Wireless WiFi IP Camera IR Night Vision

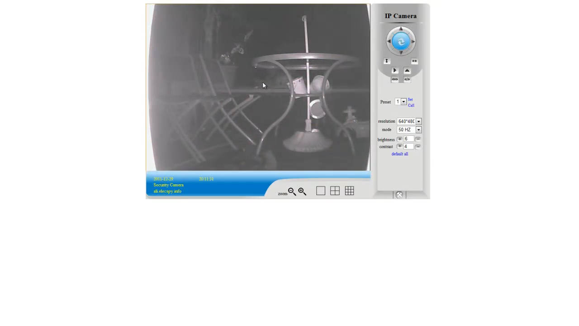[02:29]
Now there is absolutely no light out there whatsoever. We'll show some of the functions as well. You can take it up, down, left, right.
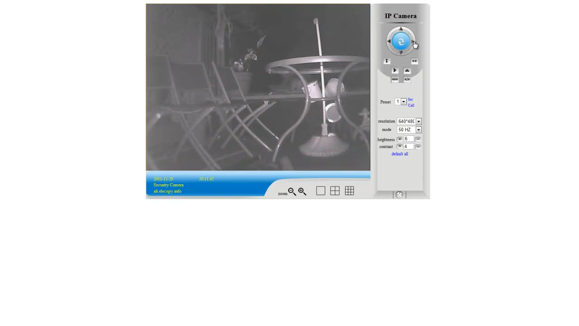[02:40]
You can have it on scan. And you can adjust all the speeds of this. You can scan vertical and horizontal. You can flip the camera if you wanted to have it upside down. You can have different resolutions. If you had more than one camera, you might want to reduce the resolution to preserve bandwidth.